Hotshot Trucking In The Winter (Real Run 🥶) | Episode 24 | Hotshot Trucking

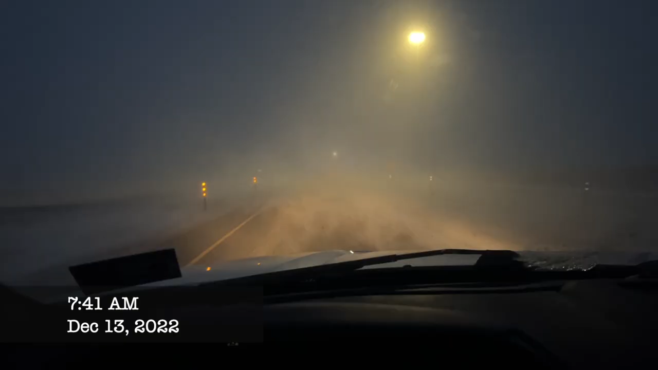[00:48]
I literally can't see 10 feet in front of me. I literally can't see 10 feet in front of me. Me and this semi-truck can't see shit.